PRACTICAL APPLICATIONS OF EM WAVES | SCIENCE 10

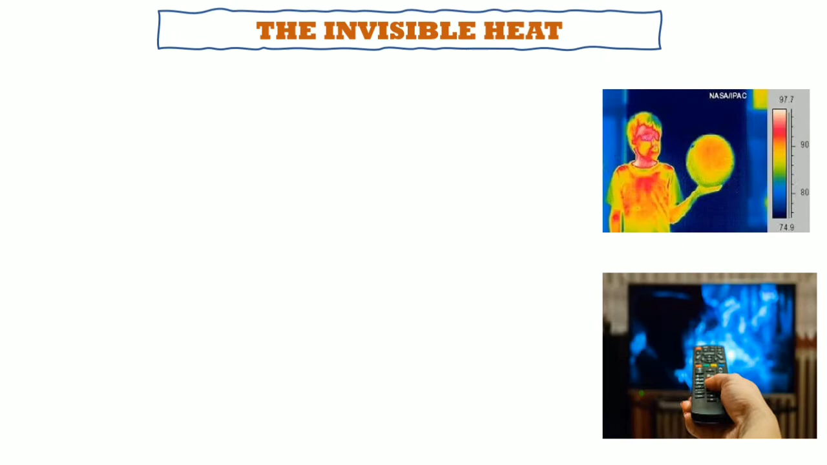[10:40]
We have here the invisible heat or the infrared radiation.
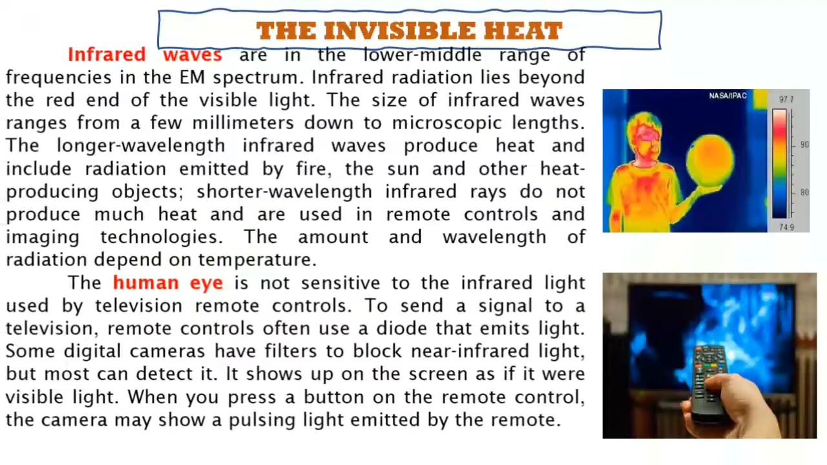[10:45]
Infrared waves are in the lower middle range of frequencies in the electromagnetic spectrum. Infrared radiation lies beyond the red end of the visible light. The size of infrared waves ranges from a few millimeters down to microscopic lengths. The lower wavelength infrared waves produce heat and include radiation emitted by fire, the sun, and other heat-producing objects. Shorter wavelength infrared rays do not produce much heat and are used in remote controls and imaging technologies. The amount and wavelength of radiation depend on temperature.
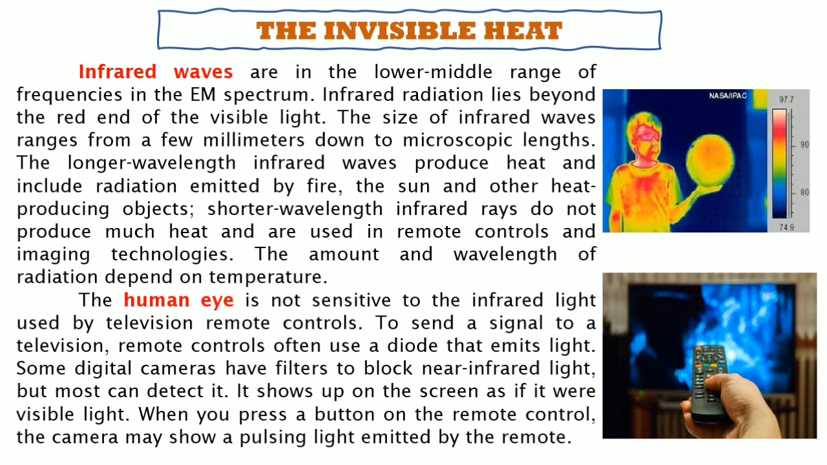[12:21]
detect the temperature if you are having a fever. And also, it can detect the materials that have been put in your baggages.
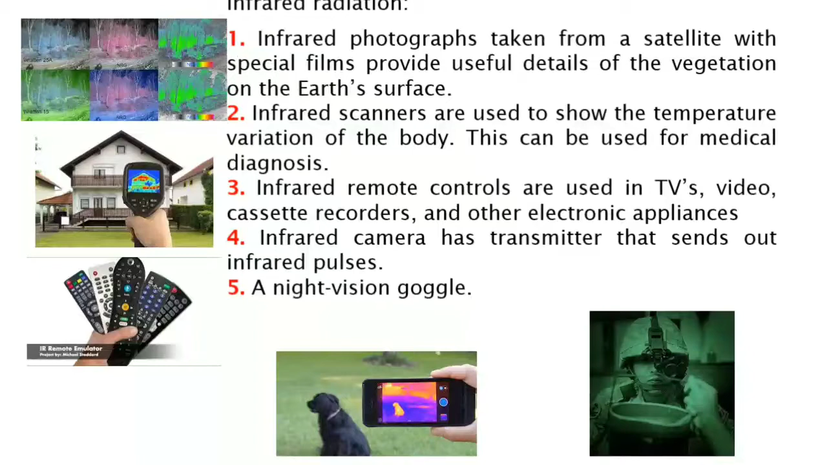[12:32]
The following are some useful applications of infrared radiation. First one is infrared photographs taken from a satellite with special films provide useful details of the vegetation of the Earth's surface. Second one, infrared scanners are used to show the temperature variations of the body. This can be used for medical diagnosis. So, for example, for our today's situation, during the pandemic, when you enter a store, your temperature will be checked using the thermal scanner.